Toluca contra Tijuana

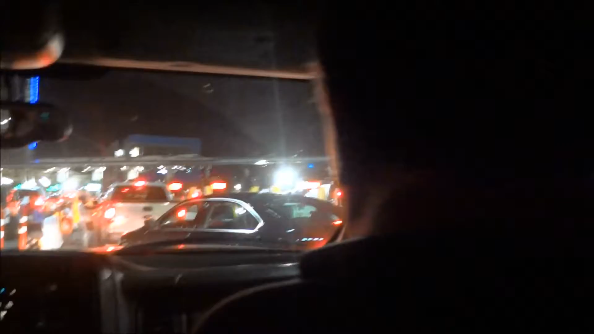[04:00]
Mira, ahí está la frontera y vamos a regresar a California. As soon as we cross, give me the ID, Michael. Nos paramos a comprar un cigarro. Nah, ¿cuál cigarro? Un sin café. Gracias, Isaac, por los boletos. Thank you, Isaac, for the tickets.